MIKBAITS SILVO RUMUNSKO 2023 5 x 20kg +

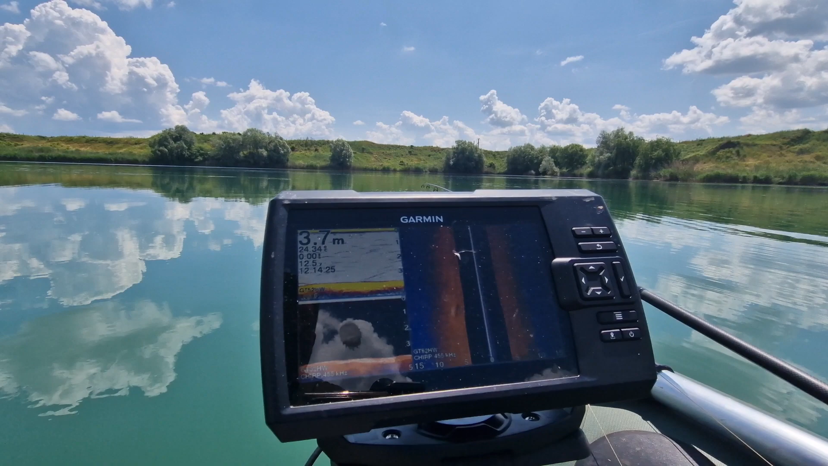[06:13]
On screen: depth 3.7 m
Vám, že to je vidno na tom somere. 3,7 voda padá mi tu dole do peťky. A úplne vrch bol. 3,5. Taká jemná vlastne.
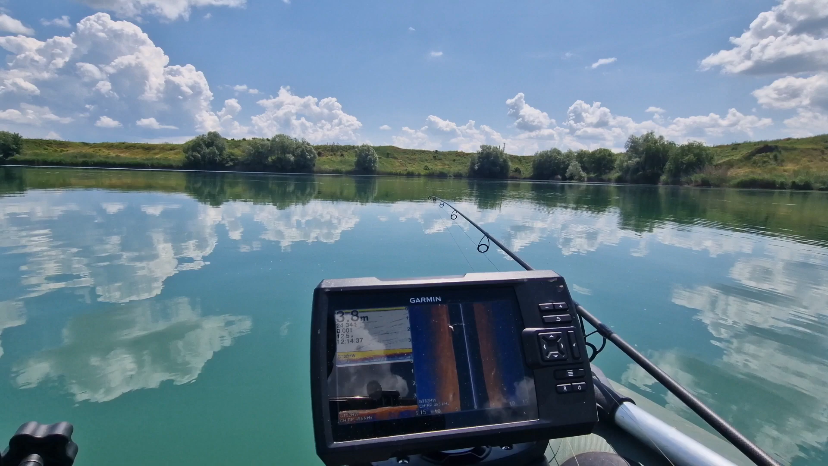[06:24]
On screen: depth 3.8 m
Neby som to nenazval hranov, ale ten sa to tak znižuje. A presne odtiaľ to mi začala tá ryba jazdiť.
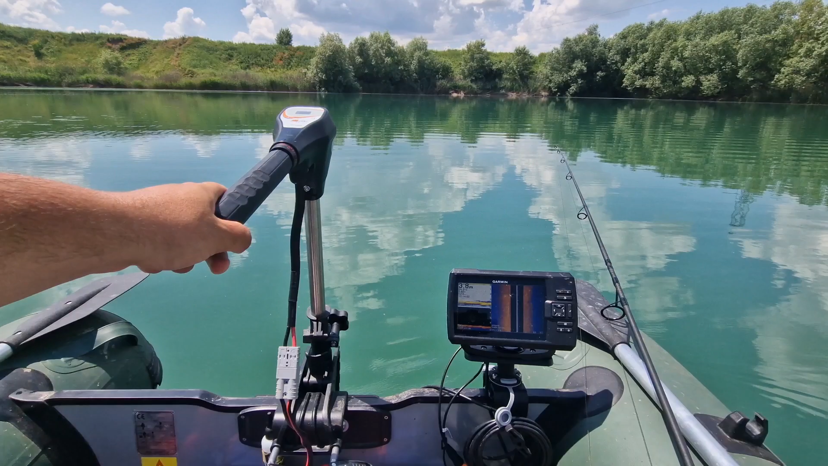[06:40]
Takže skúšam tento flek a idem to teraz opäť položiť. Tak uvidíme, že či to nejakú rybu aj dá. Zatiaľ mám na konte krásne ulovené ryby. Rozbehlo sa to po tých 5 dňoch, jak som zmenil tieto miesta. Teraz je tu vidno ten malý kopček. Presne takéto fleky vyhľadávam. Úplne řečím najmenšie je vlastne také hránky alebo kopčeky.